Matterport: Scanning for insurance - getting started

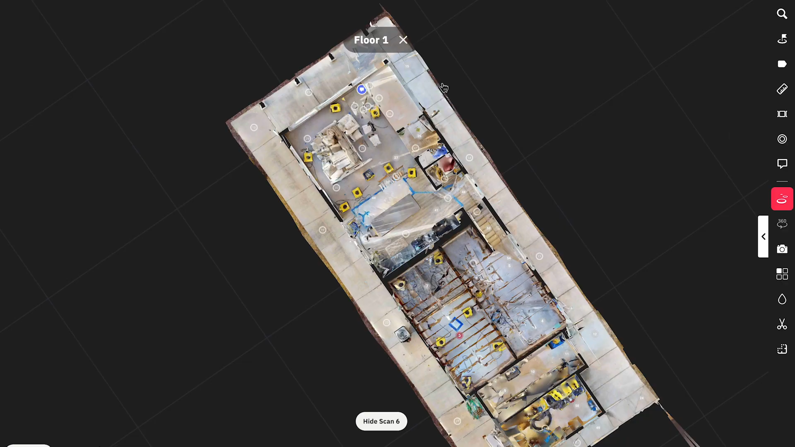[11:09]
Trim markings, you can see over here around the sidewalk that is around this entire house, we have a nice clean model.
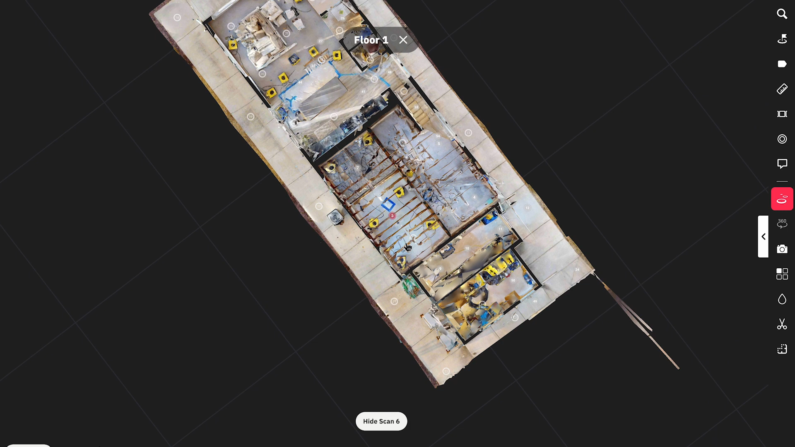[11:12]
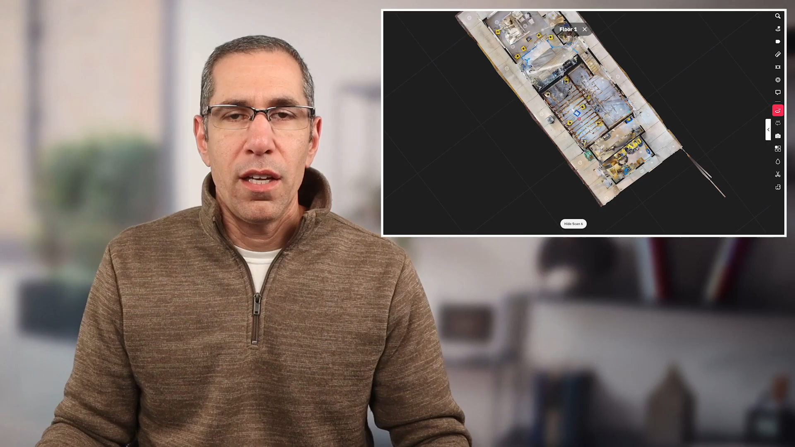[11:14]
If I was to look at this without the trim or the window markings, it would look something like this.
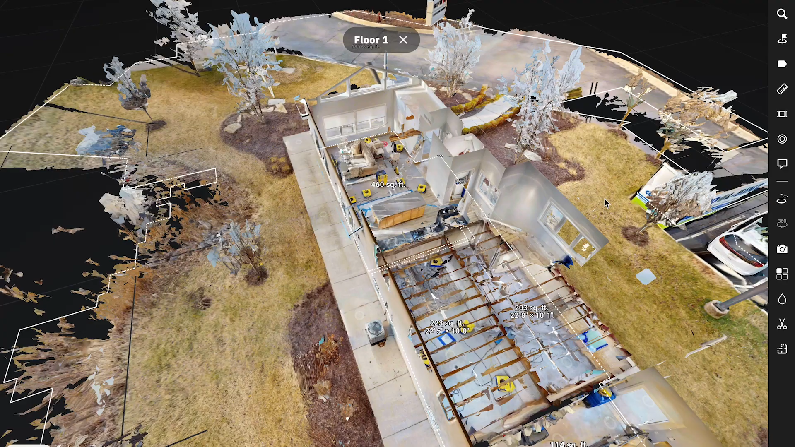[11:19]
This is what you can expect without any trim or window markings.
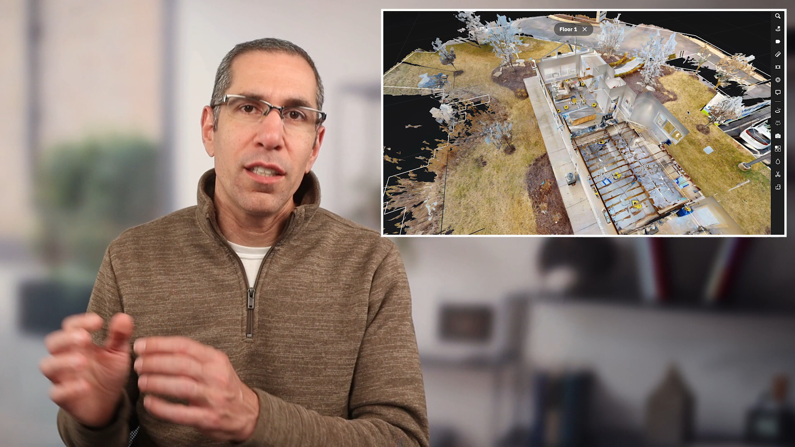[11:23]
Now, again, does it make the adjuster's job any more difficult? No, but it is a slightly larger model. And moving around it, depending on the machine being used, it might be a little bit more challenging because of all that extra information.
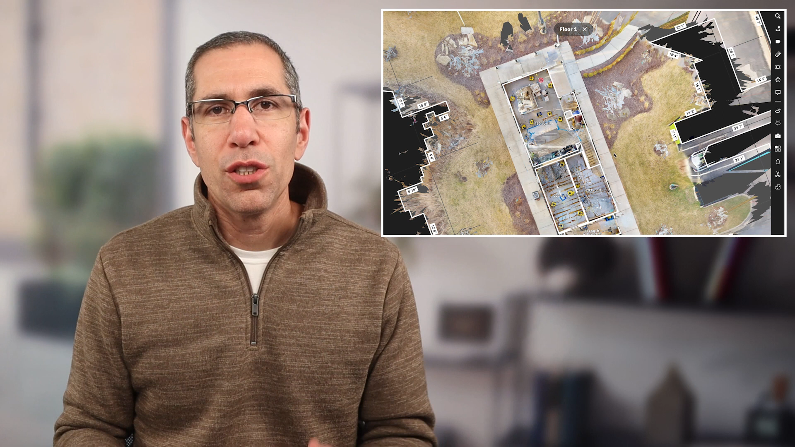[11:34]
So if you want to throw some trim markings to keep the model a bit cleaner, go ahead and do that. It's really a personal preference.
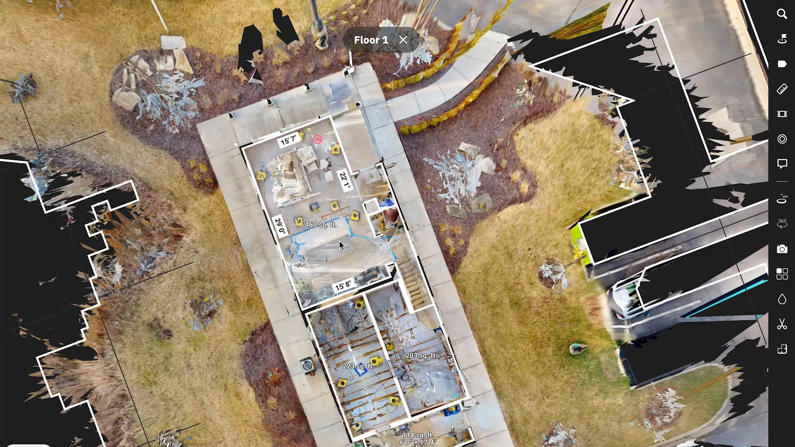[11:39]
As for the windows, you can see that without the window marking, I can see right through these windows.
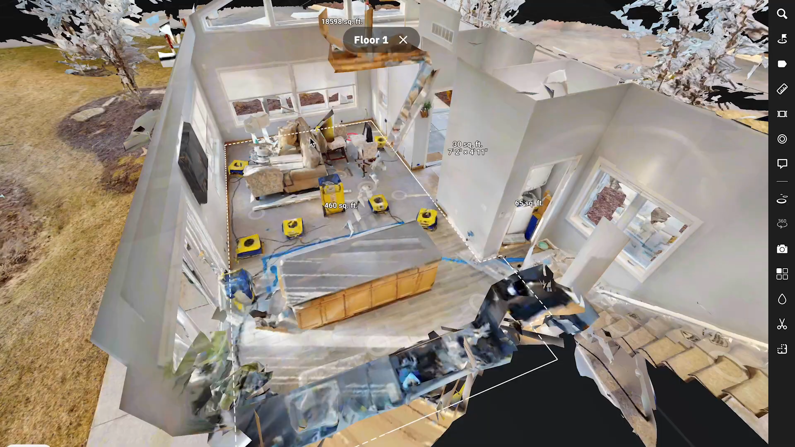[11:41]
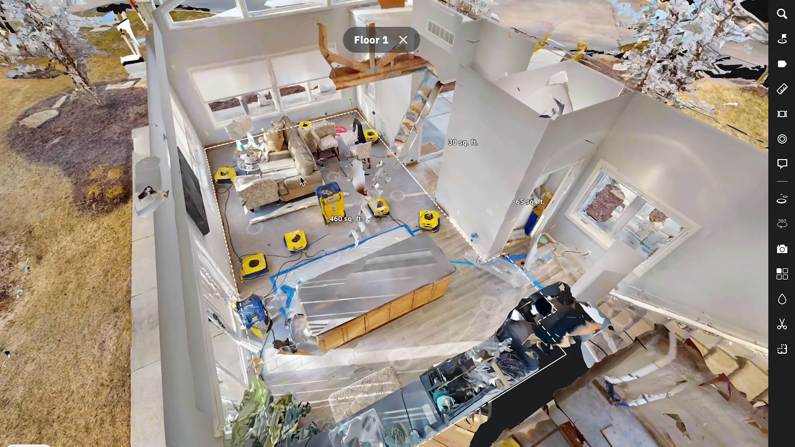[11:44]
They're not kind of filled in, have these holes in there. But again, I don't think the adjuster in this case is going to get a more accurate estimate with the windows flushed out.